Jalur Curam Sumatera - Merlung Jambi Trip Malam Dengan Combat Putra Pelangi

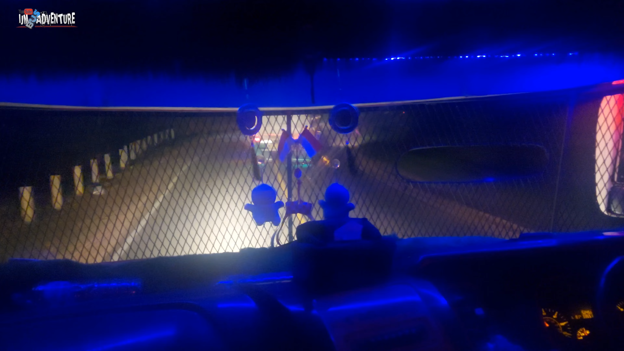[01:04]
Dan Pak Comeback sudah mulai coba overtake tapi gagal terus karena jalannya sempit dan berliku. Nah, mulai tikungan ke kiri.